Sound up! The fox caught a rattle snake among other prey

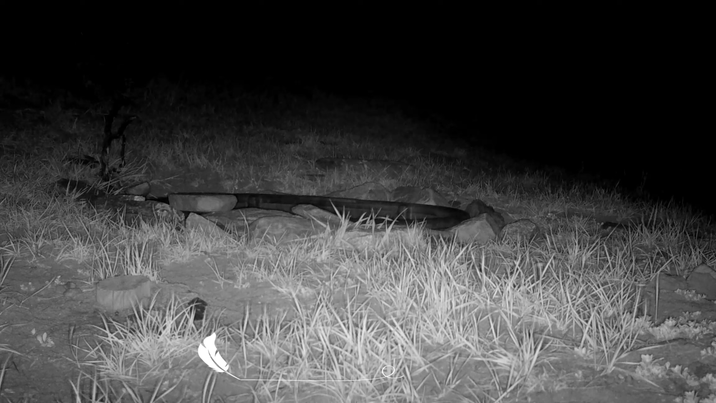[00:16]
She's got, I think, a wood rat, and she will do a quick scent marking here.
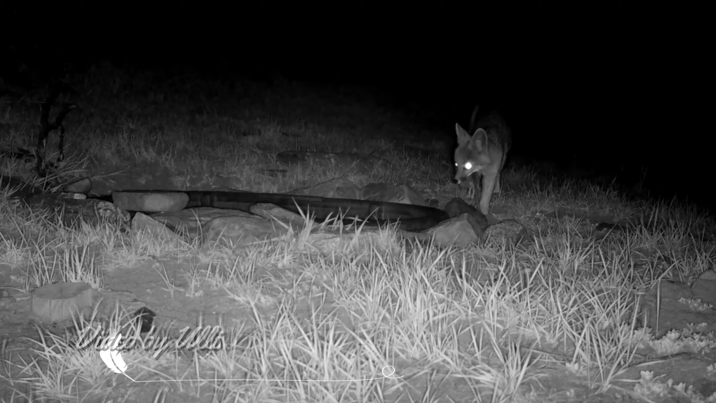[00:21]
Now she's off to feed her babies. The next day the red fox comes by.
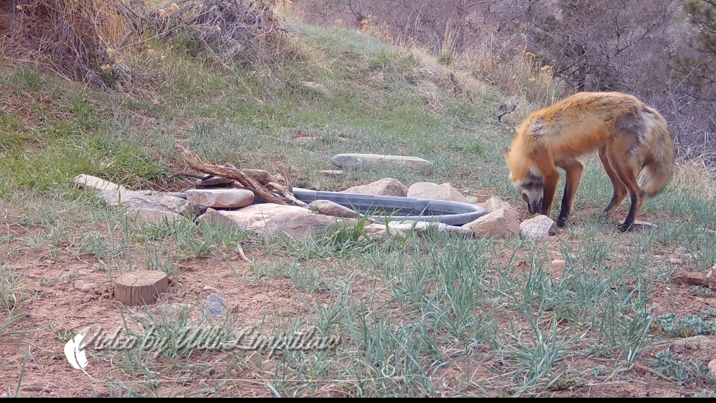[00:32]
She smells the gray fox and has to embellish upon that. Also has prey in her mouth. She's on her way to her babies.
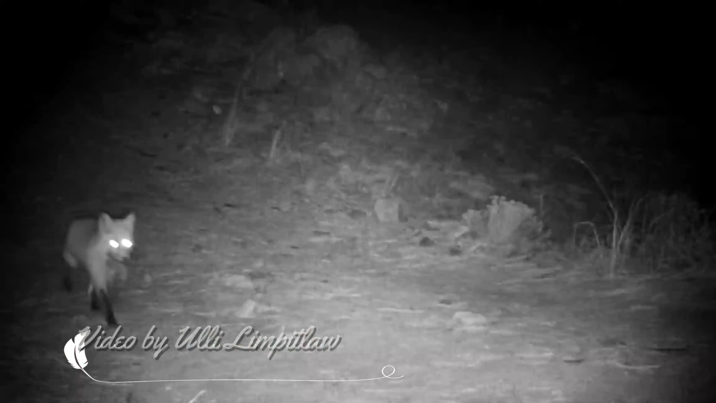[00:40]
Day and night, I tell ya, these mothers never sleep.
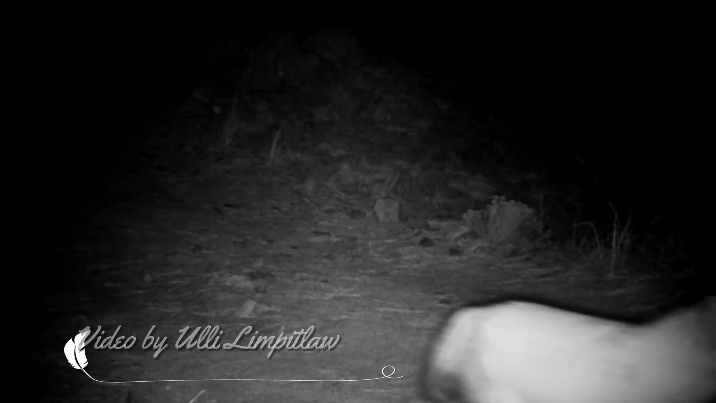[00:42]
And this is our prized one, a rattlesnake with a head bitten off, caught in the dark. These are quite the hunters.